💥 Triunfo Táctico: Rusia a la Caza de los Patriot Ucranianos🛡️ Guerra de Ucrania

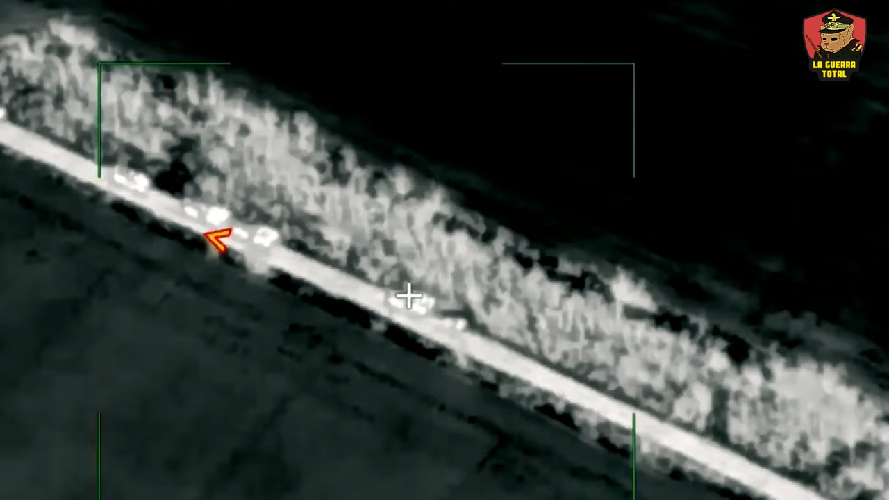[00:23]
Así lo atestigua un video revelado el pasado sábado 9 de marzo, donde se muestra dos vehículos estacionados en una carretera,
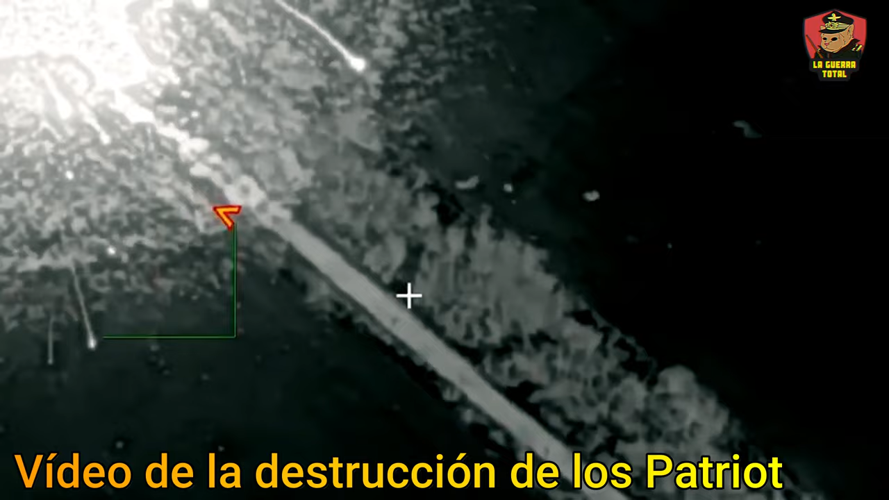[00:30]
presumiblemente sistemas Patriot, que, según varios informes,
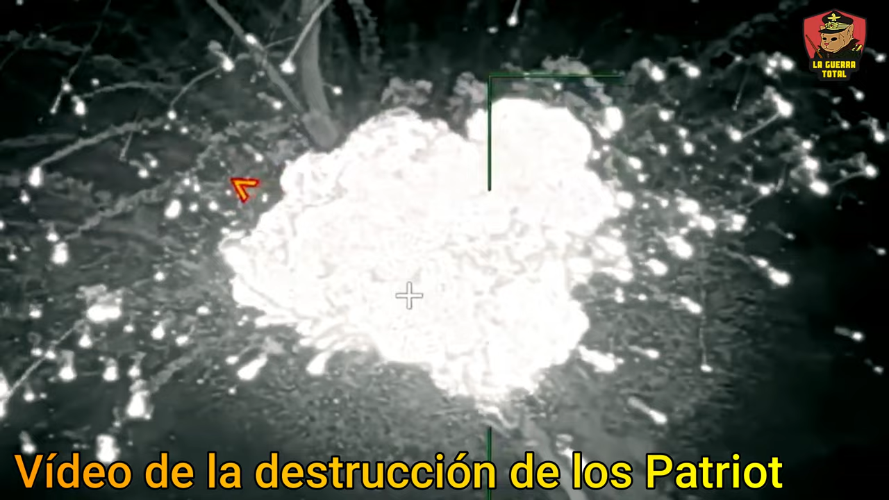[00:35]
estaban próximos a la ciudad de Sirkipka, zona de Pokrovs, obras de Donek,
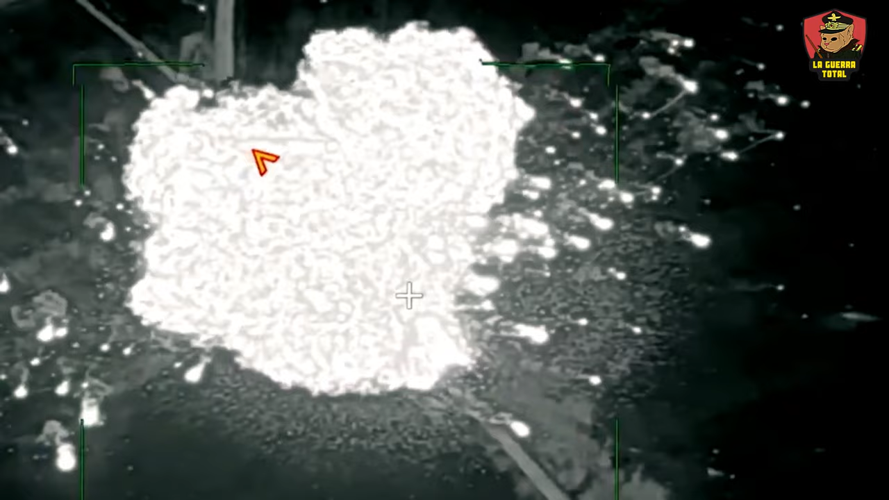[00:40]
y son alcanzados repentinamente por un misil Skander, que genera una explosión de magnitud considerable. La noticia fue confirmada por varios medios independientes,
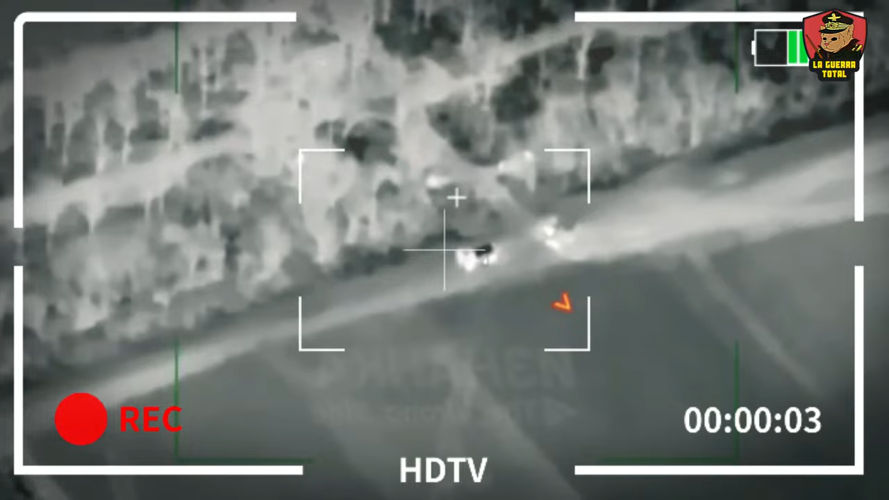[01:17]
ucraniano, alemán y el Instituto para el Estudio de la Guerra y SW, por sus siglas en inglés.
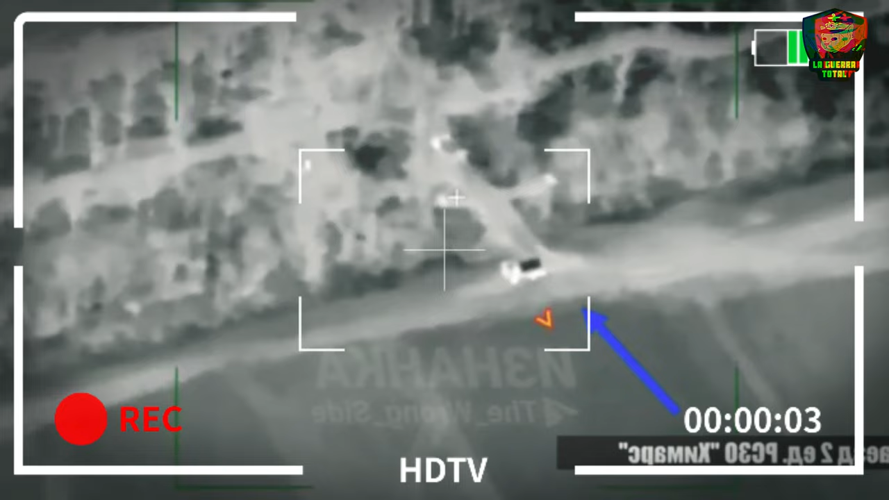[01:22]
Los alemanes concluyeron que los vehículos que se pueden apreciar en el video son M901.
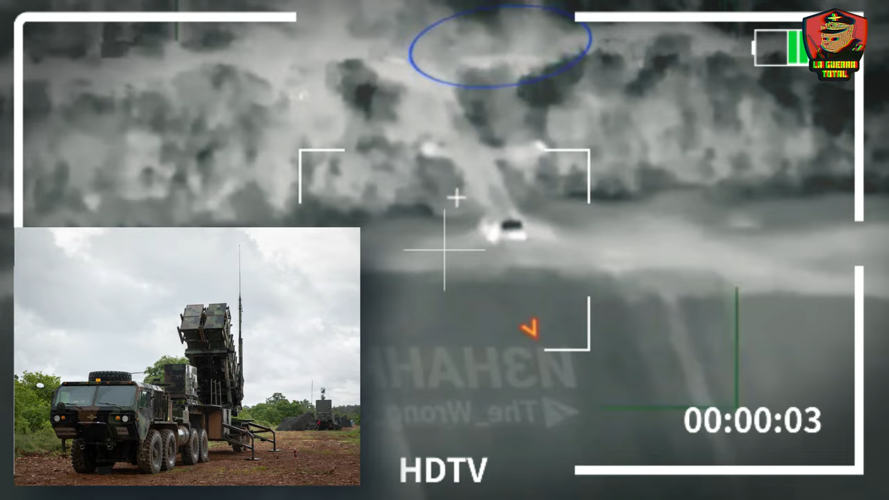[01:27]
También, personajes importantes dieron sus propias declaraciones,
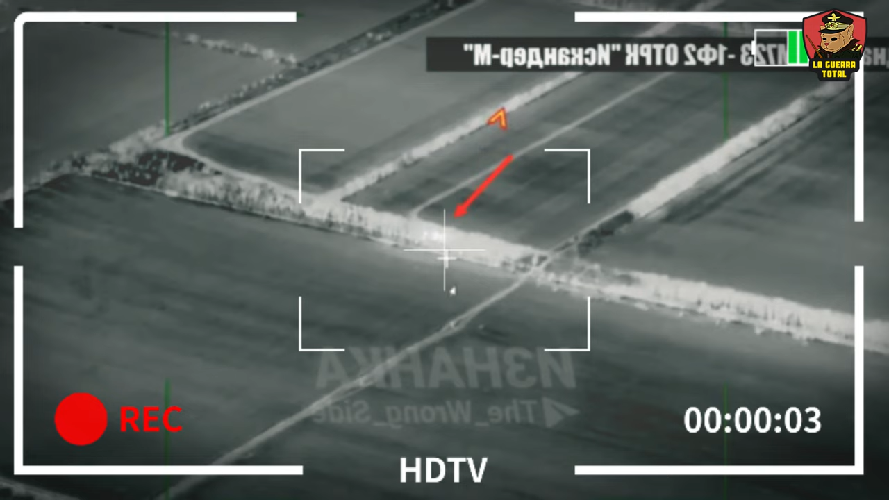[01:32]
como el popular periodista de Bill, Julian Ropske, quien nos entrega algunos datos adicionales.
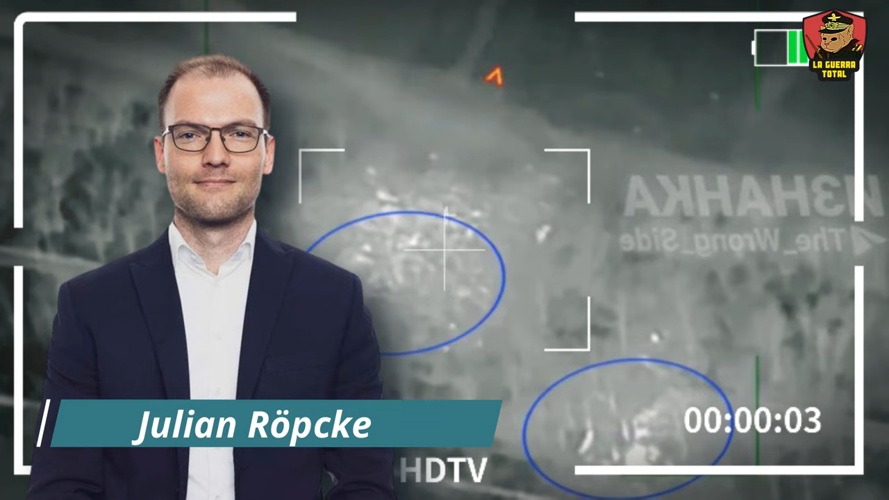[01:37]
Ropske menciona que los vehículos se encontraban a 10 metros alejados uno del otro,
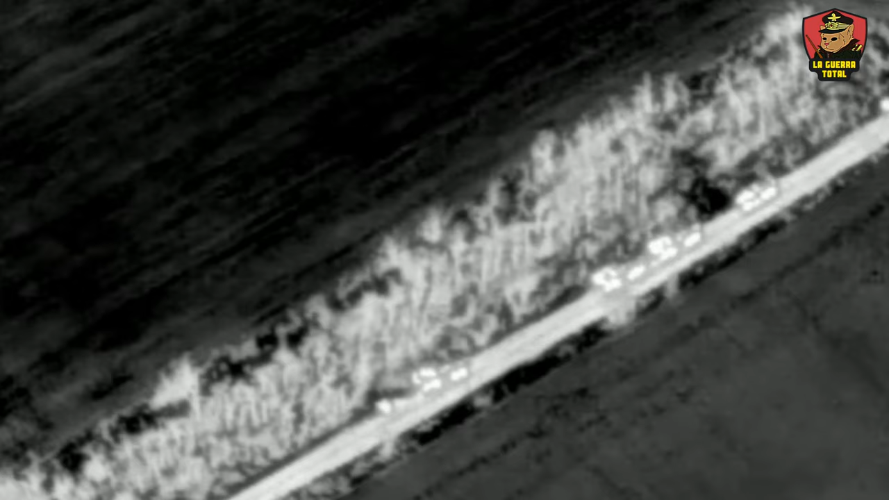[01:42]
una distancia que dentro de las fuerzas blindadas y motorizadas
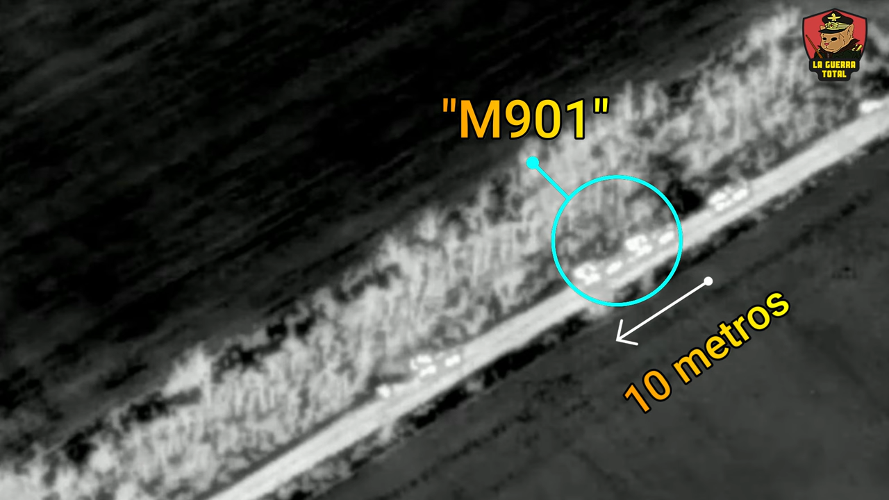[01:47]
solo se puede utilizar cuando se viaja en la propia profundidad aliada.